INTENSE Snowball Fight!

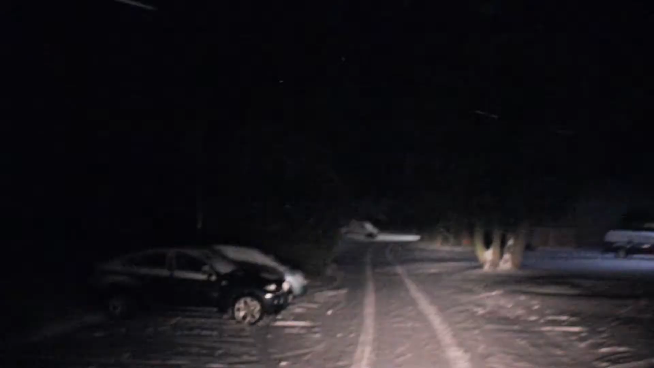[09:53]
No, I'm too running. Oh, this is a lot of potholes. You've got to have to brace yourself.